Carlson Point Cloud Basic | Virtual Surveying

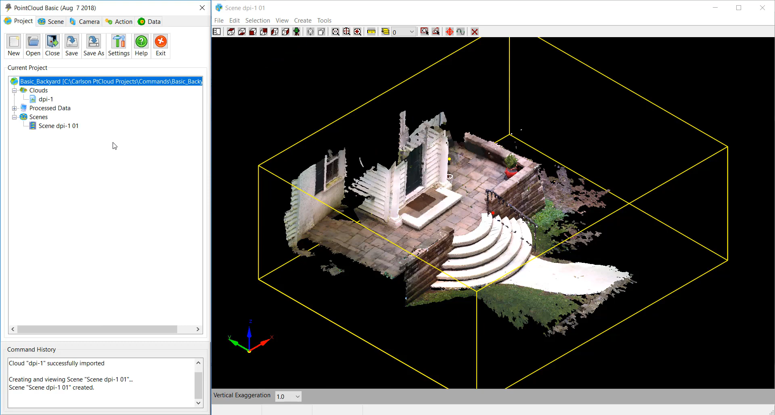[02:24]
and it will automatically dock itself. Okay. At this point, we want to draw this in as conch. So let's go ahead and do that.
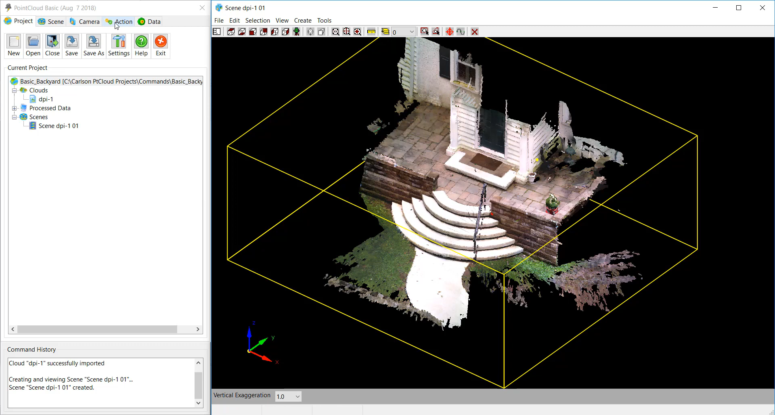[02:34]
So we're going to go to Action. And we're going to come down and do Point. This is virtual field surveying here by field codes, as if you were surveying out in the field and in the data collector typing in descriptions to draw
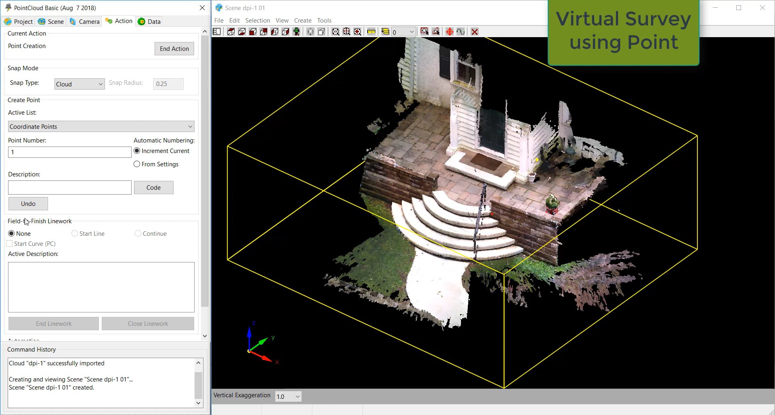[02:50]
line work and or symbols or both by code. So let's pick the code. And we're going to go up to Structures and pick Conch.
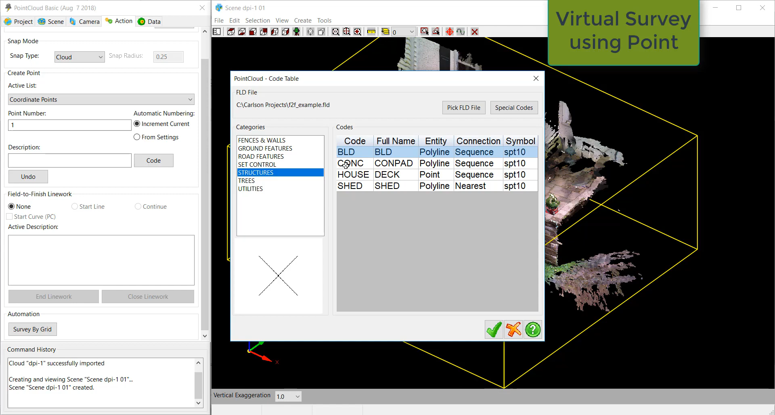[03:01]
And let's hit the left key down and come up here.
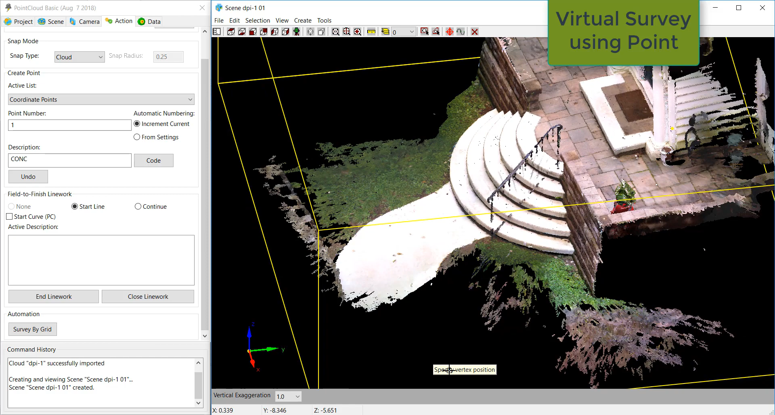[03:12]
And we're just going to pick here. You can see it says Conch Pick. Now, let's say that that is actually a curve. So I'll do Start PC. And we'll come up here.
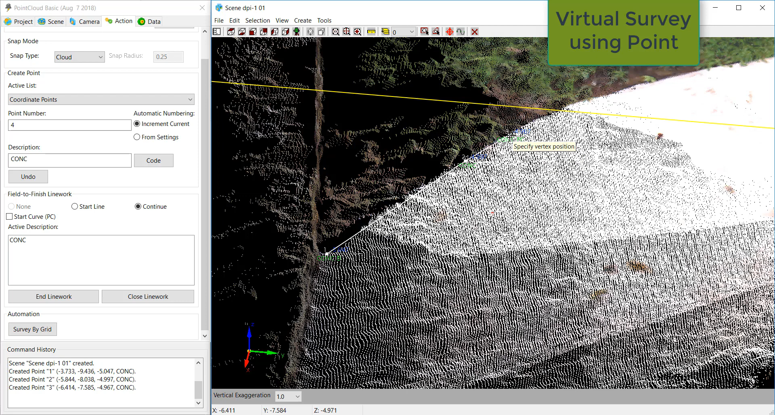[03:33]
And put a PC. We'll come up there. There. And right there is the end of the PC. We'll say, oh, there. I put a PT already on it. And now we're coming straight away. And you know what? I'll end it. So we'll do end line work.
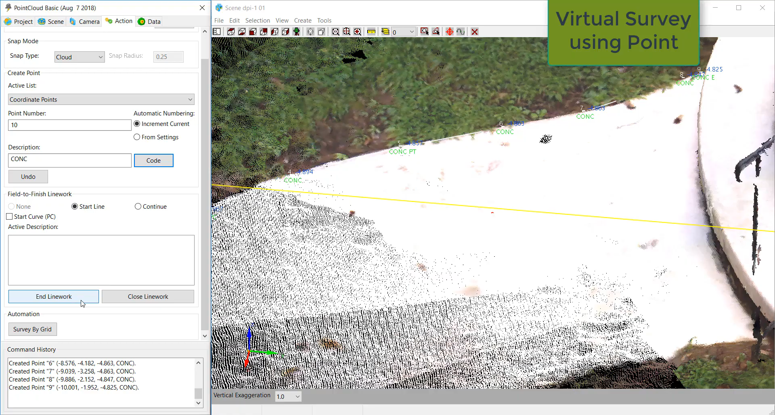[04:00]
And now I'm going to scroll around. And we'll start up over here. And it starts another one.
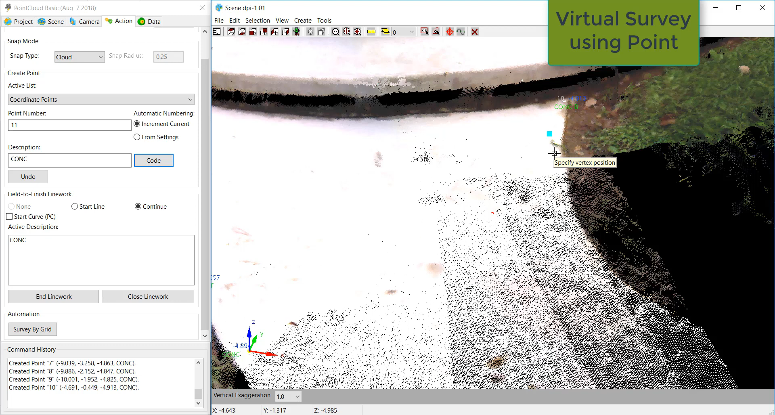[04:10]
You can see, put a B on it automatically. And right here, I'm going to do Start a Curve. And we'll end one right there. And that was the second one. Let's do Undo. And let's pick this one.
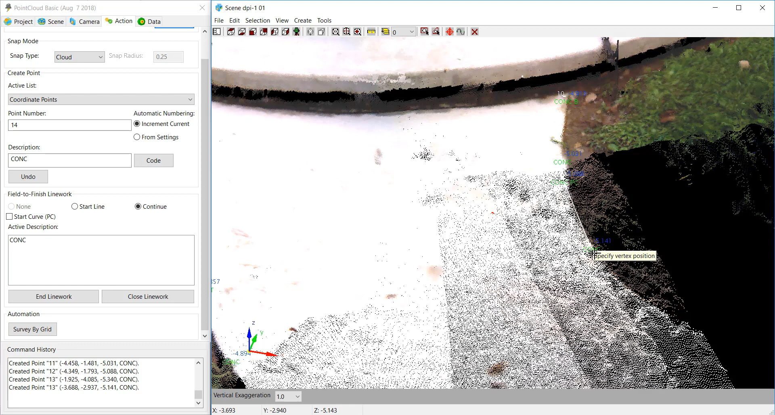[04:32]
And now let's end it there. There's the PT, the three-point curve. And we're going to end the line work right there. So we drew those two in. Now I want to draw. And I'll use Conch, the same code. And I want to draw these arcs right here. So I'm just going to see how it draws to do a three-point arc. If it doesn't work, it doesn't work.
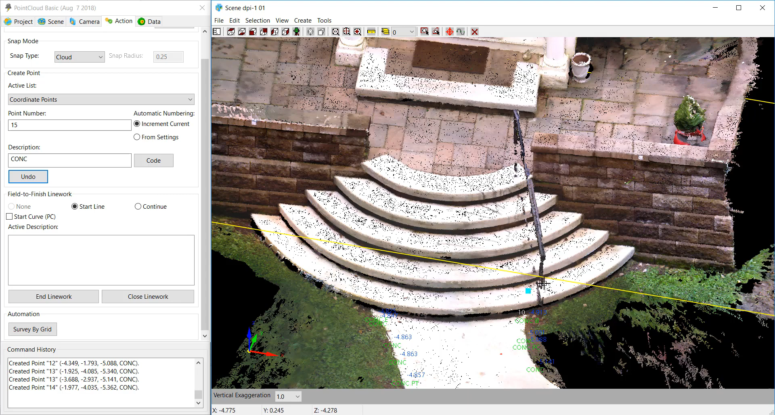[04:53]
Okay, let's window up here and pick right there. Oops, I meant to do Start a PC. We'll come right up here.
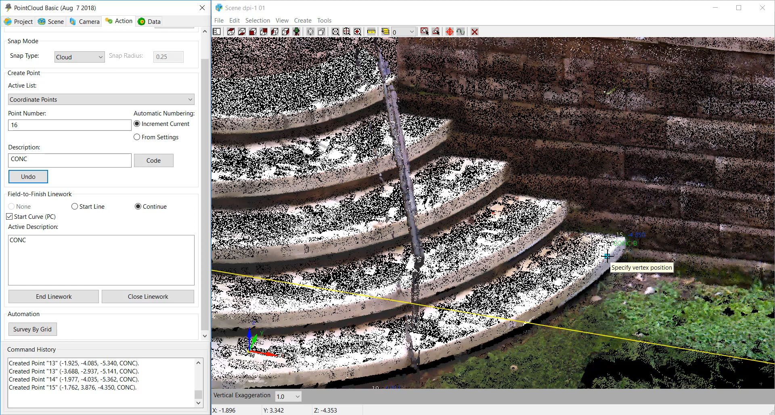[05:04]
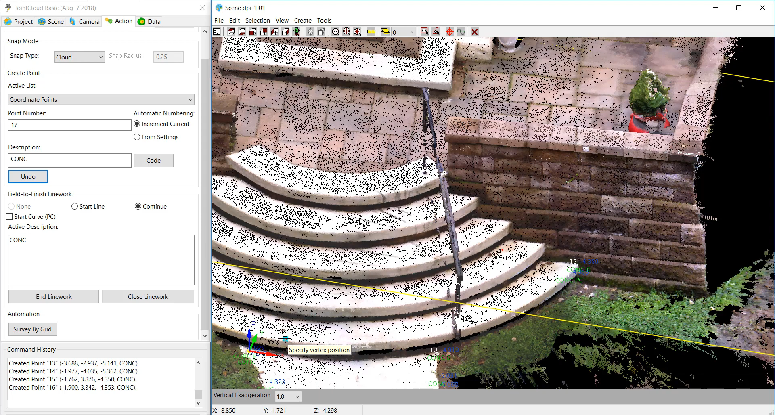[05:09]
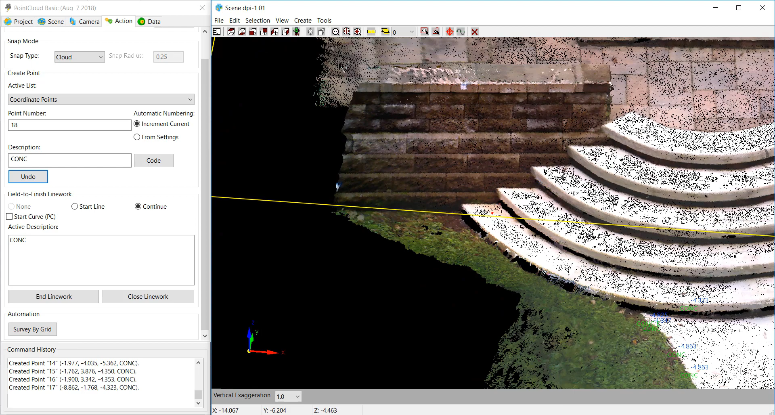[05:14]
And come up here and pick right there.
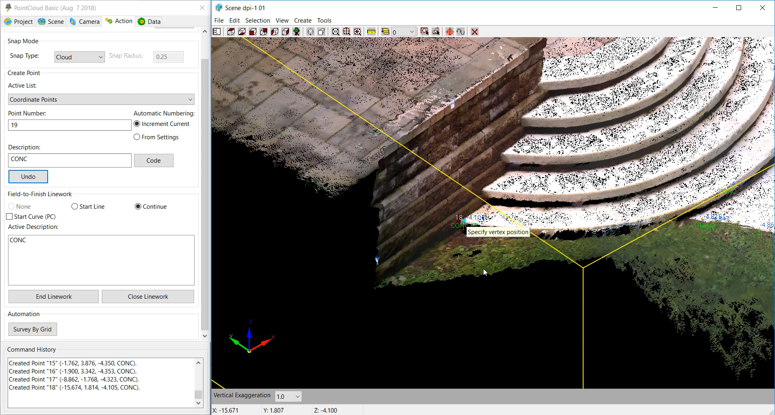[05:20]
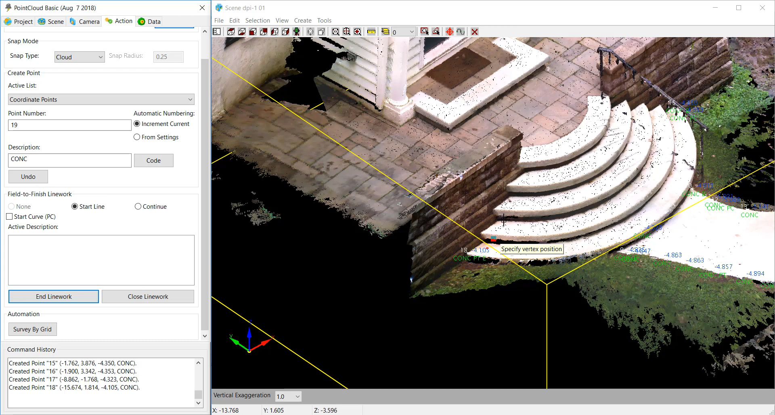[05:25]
Okay, and we're going to end the line work, which means we're going to do another one. I'm going to say Start a Curve. So we're going to start right here.
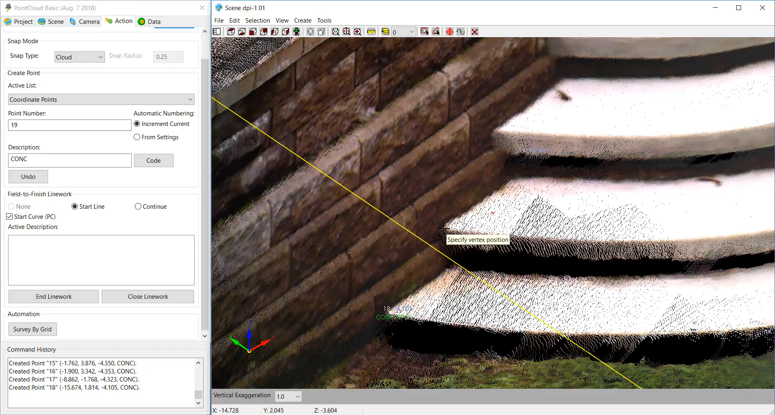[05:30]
And we'll just pick right there. Looks fairly good, actually. So we're going to end the line work. Start a curve again.
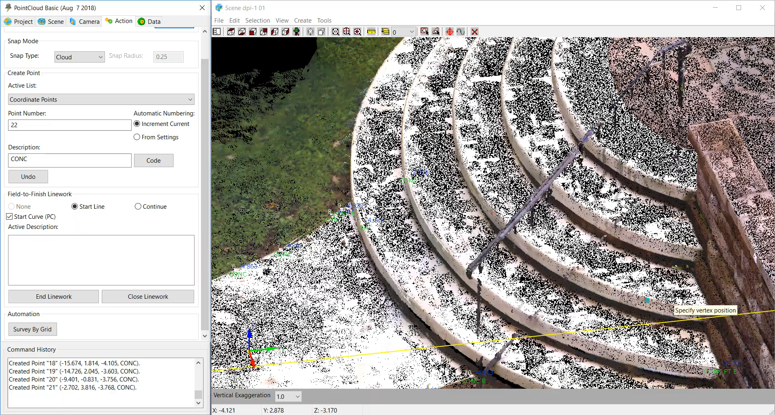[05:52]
And we'll just pick right there.
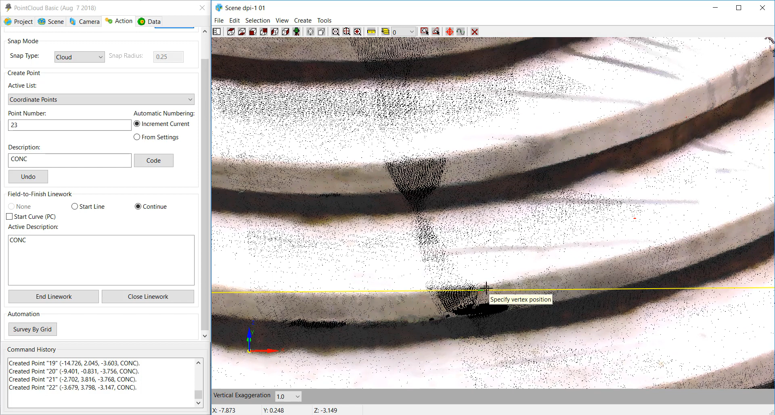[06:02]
And we'll pick right about there.
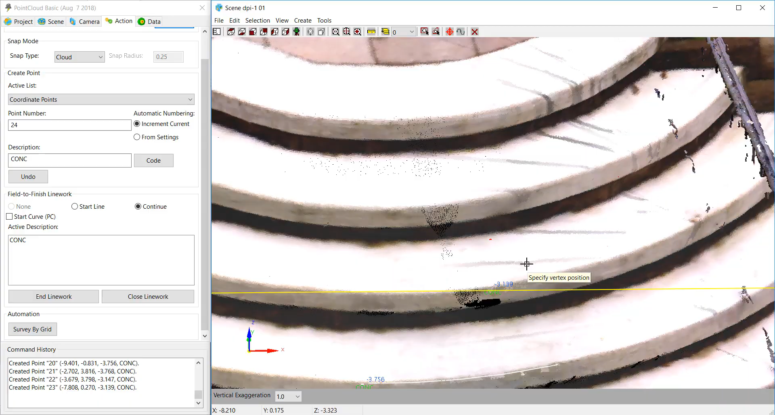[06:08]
And come back here and just pick right about there.
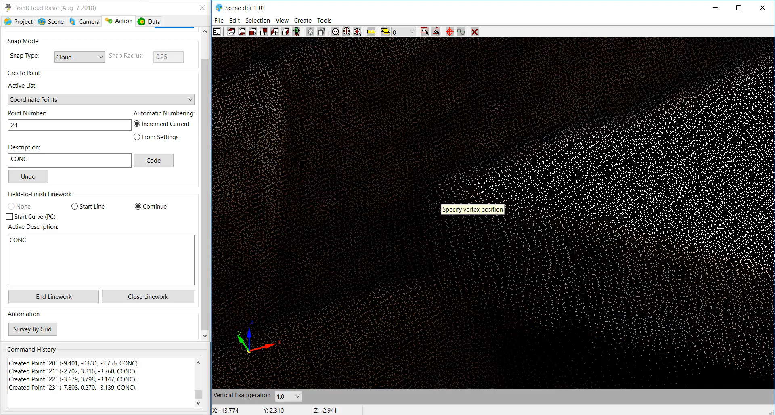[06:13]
Okay, we'll end that line work.
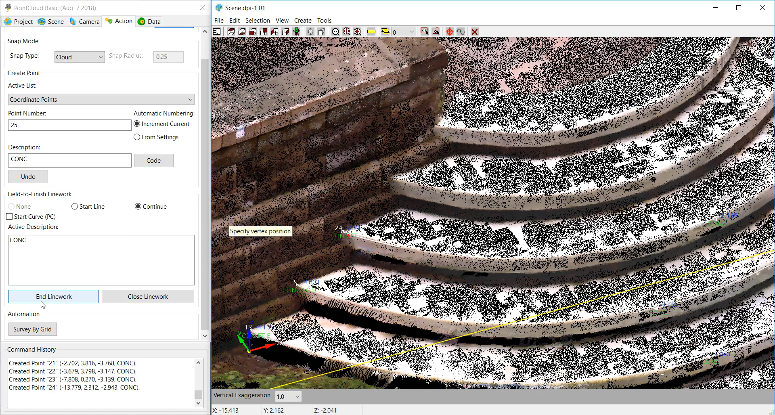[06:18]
Do Start a PC.
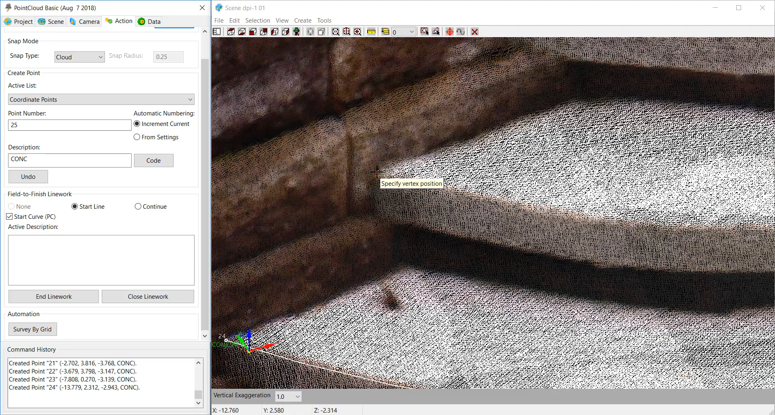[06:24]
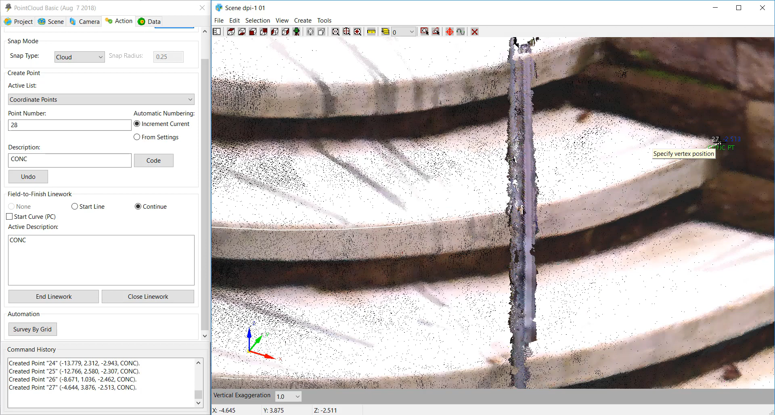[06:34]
All right, end the line work. Start a PC again.
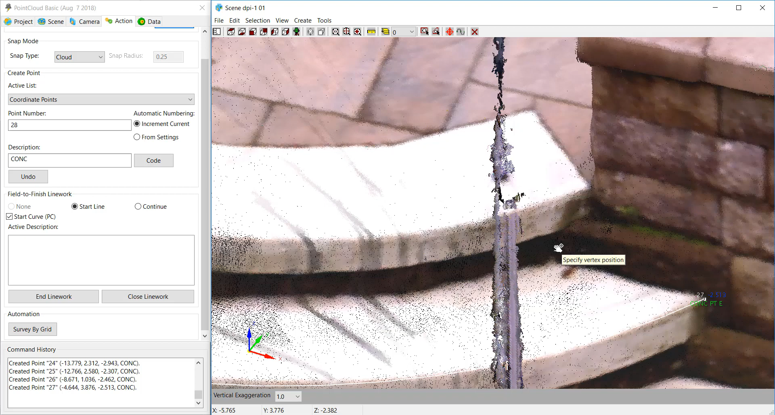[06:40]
And we'll do this one right here. Okay. Okay.